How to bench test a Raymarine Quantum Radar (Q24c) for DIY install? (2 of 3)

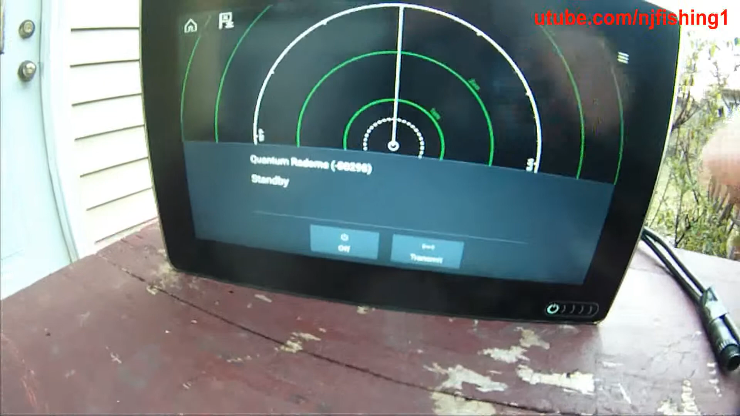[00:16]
Right now it's standby, so we're going to turn it on.
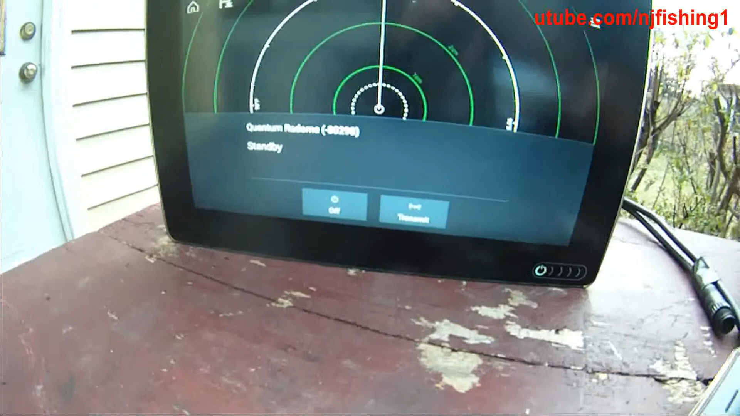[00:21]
Let me take a picture of this again.
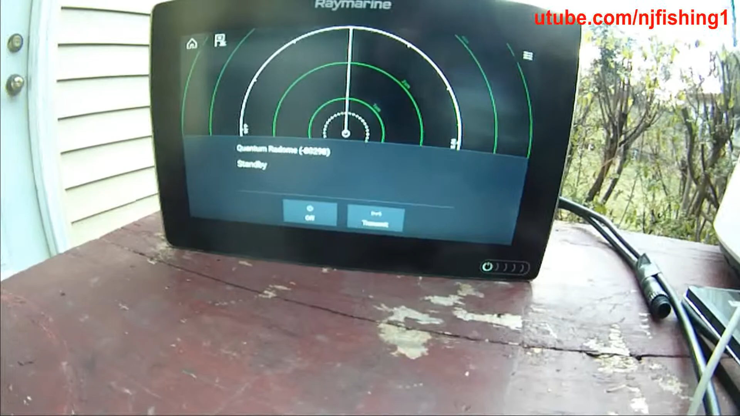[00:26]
And then we're going to hit transmit.
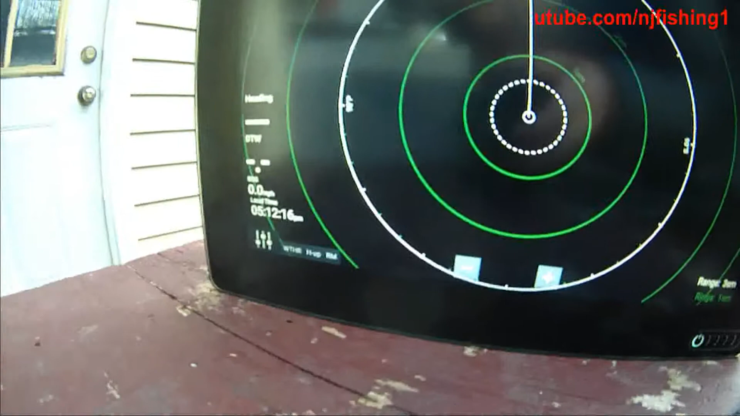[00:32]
So the time is now, local time is 5.12pm.
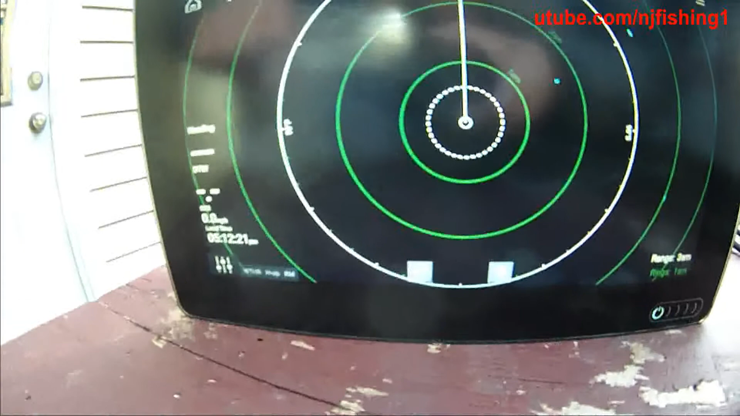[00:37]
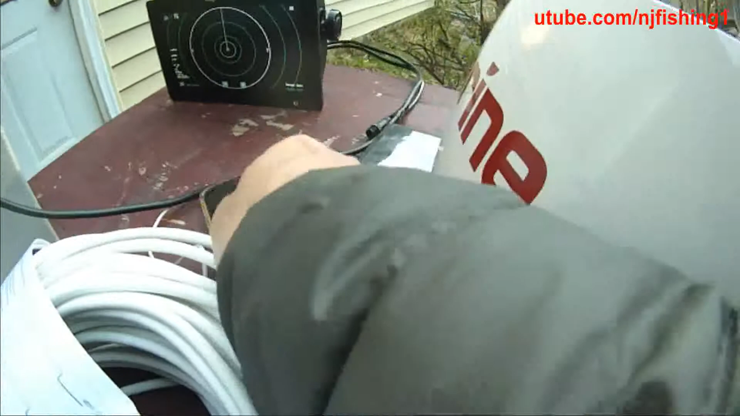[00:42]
The quantum is humming because it's sending the signal out.
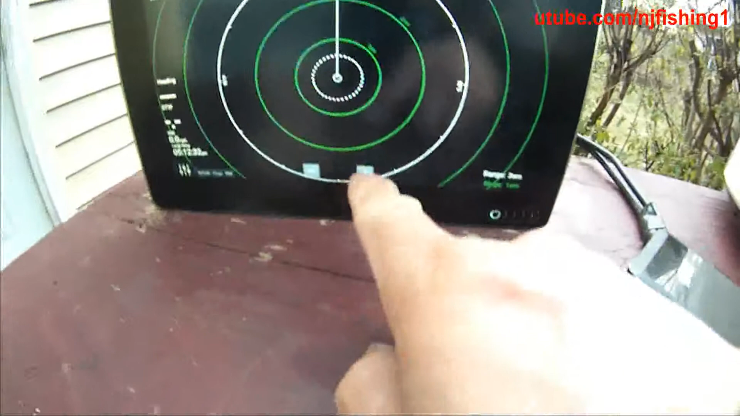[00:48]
And this is the range, the range, one square mile, two square mile.
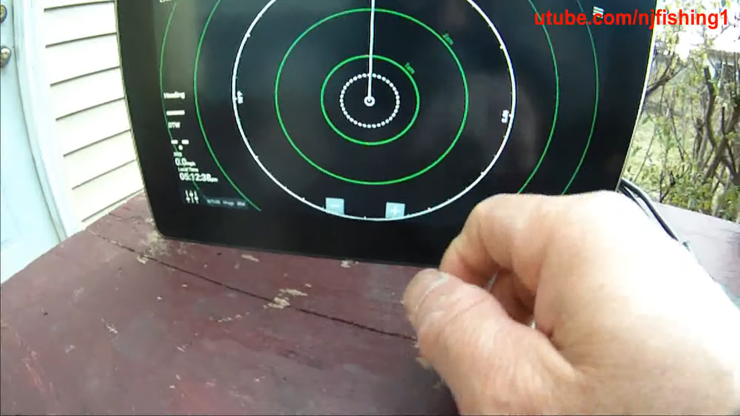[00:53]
And I think I can increase it to 1.16.
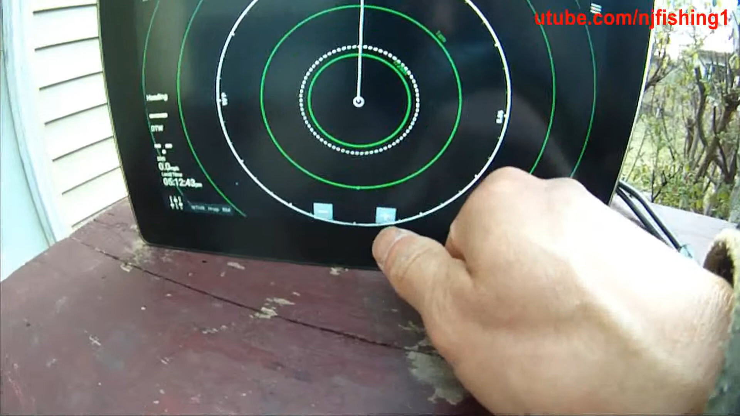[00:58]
Yeah, right now it's half a square mile.
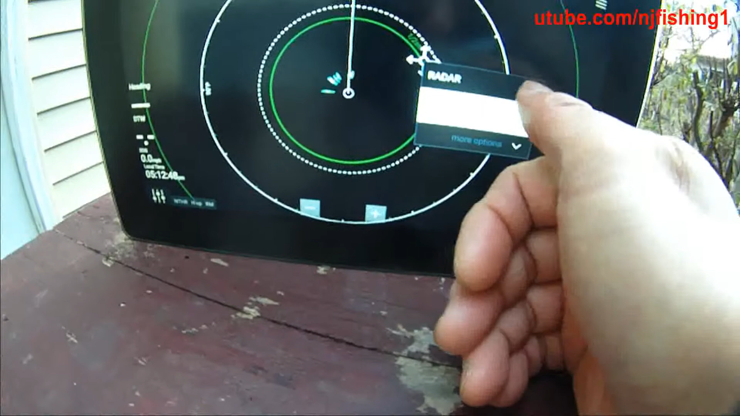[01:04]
I want to change it to one and quarter mile to one and quarter mile,
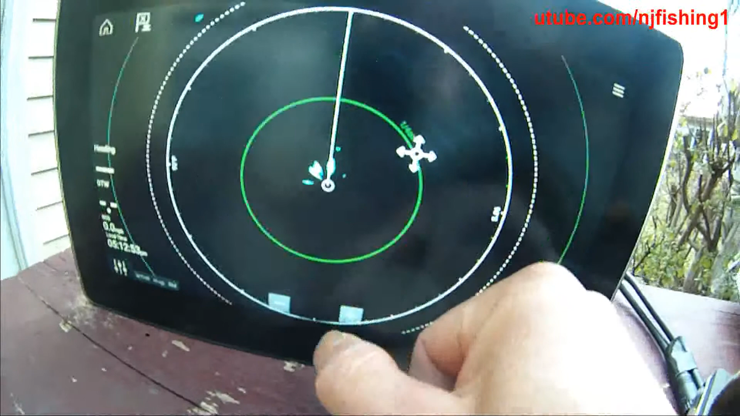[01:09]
one and 16 mile. That's what I want. Okay, you can see these transmit.
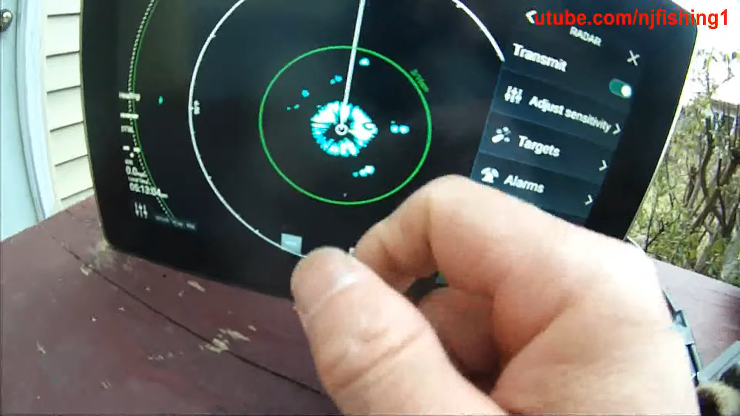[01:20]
So there's something over here within, well that's 3.16 miles.
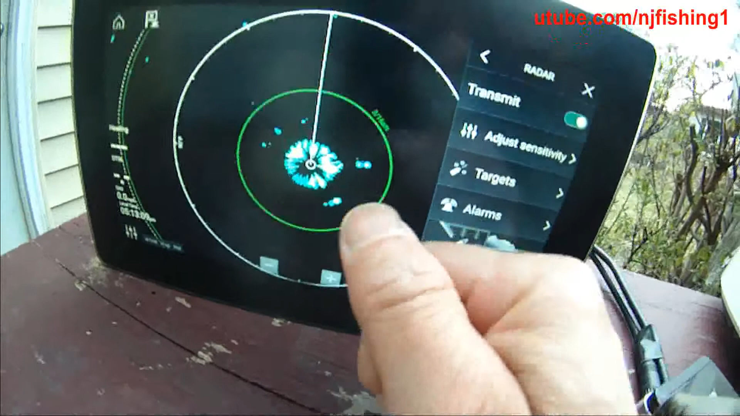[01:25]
So I think I can still, I can go,
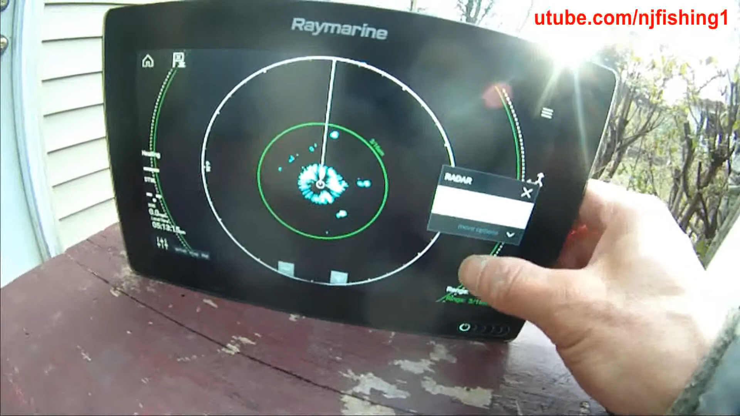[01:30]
yeah I think I can go zoom that in.
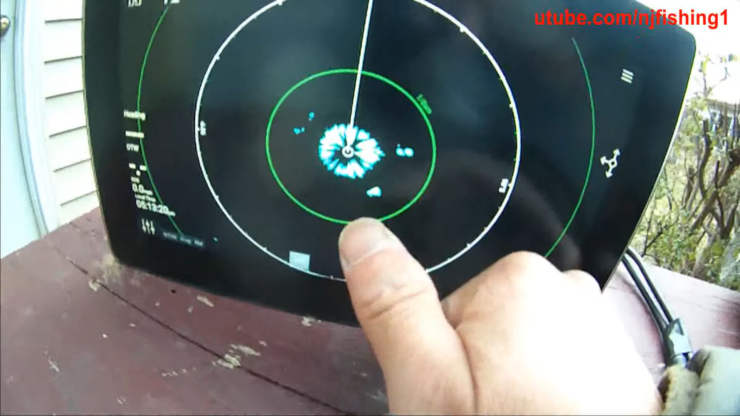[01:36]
Come on, come on. Now here's 1.16 of a mile.
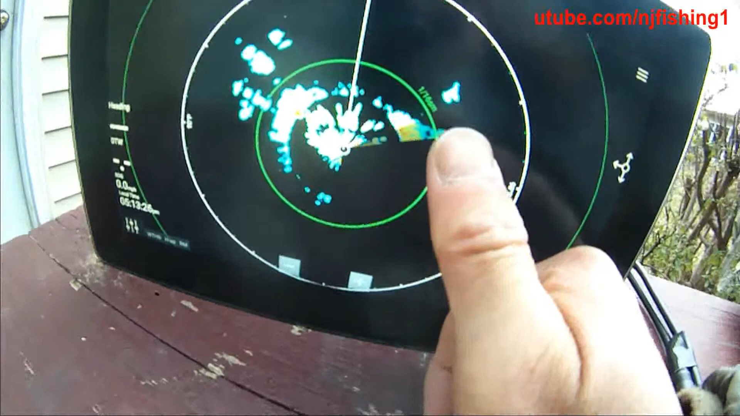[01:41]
1.16. This is the maximum that you can scan.